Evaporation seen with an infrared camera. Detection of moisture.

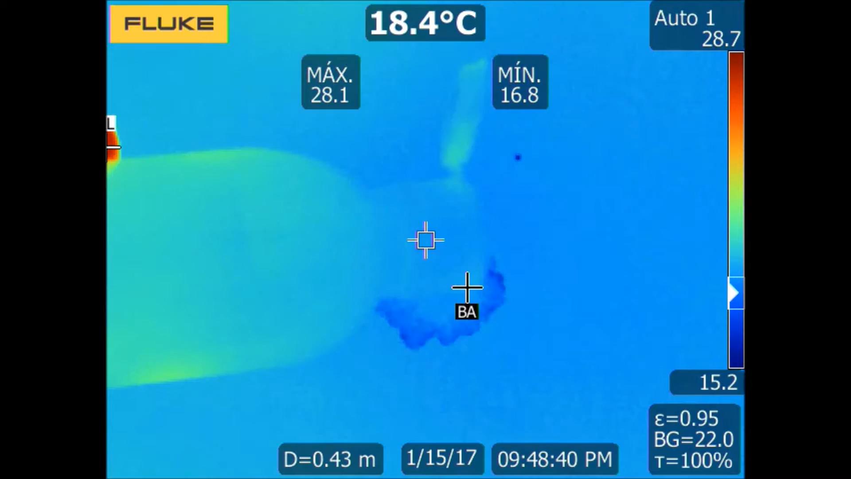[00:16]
On screen: spot 18.4°C
When the molecules on the surface of a liquid acquire enough energy to break the bonds between them and overcome the surface tension, then they can escape the liquid and we say that evaporation occurs. In order to pass to a gaseous state, the molecules must take energy from their neighbors, which will reduce the kinetic energy of those neighbors and that means that they will cool down.
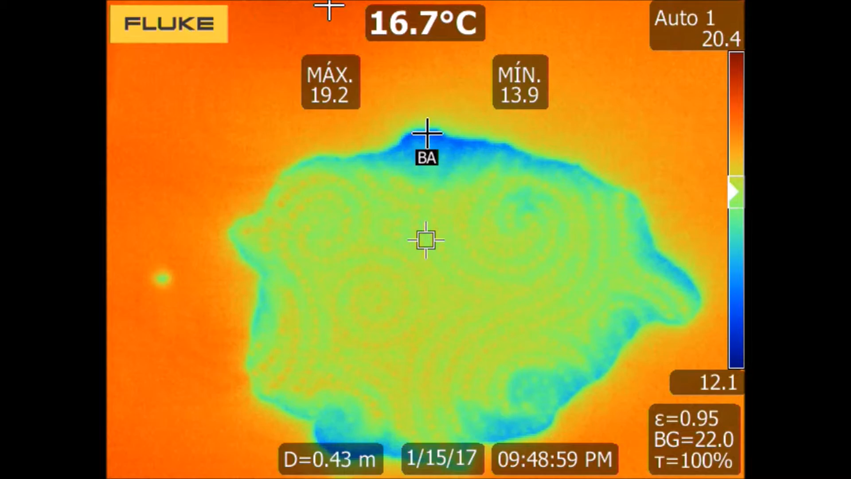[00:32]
On screen: spot 16.7°C
This process can be seen very easily with an infrared camera. If, for example, we pour alcohol at room temperature,
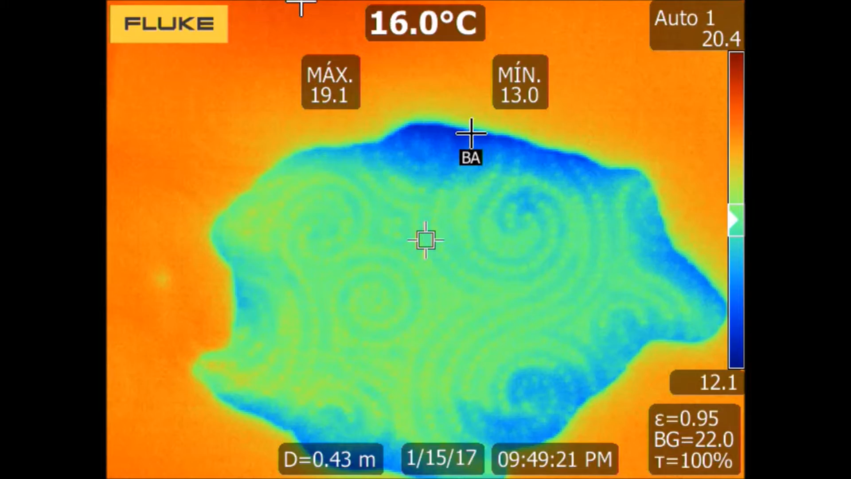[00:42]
On screen: spot 16.0°C
let's say about 19 degrees Celsius on a paper at the same ambient temperature, in a few seconds we will see how the paper is cooled by the evaporation of alcohol. The temperature is reduced by about 5 degrees Celsius.
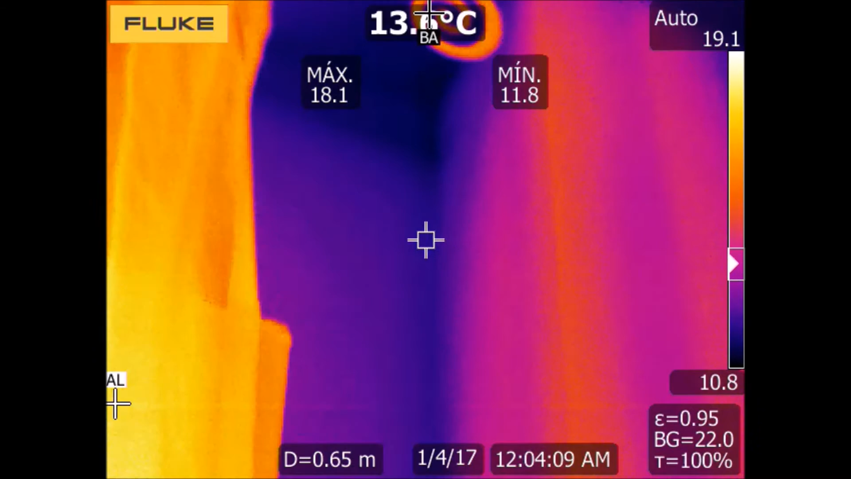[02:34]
For example, the Fluke TA400 infrared camera offers a thermal sensitivity equal or less than 0.05 degrees Celsius. This is the upper calamity of a weather that is mij fleece.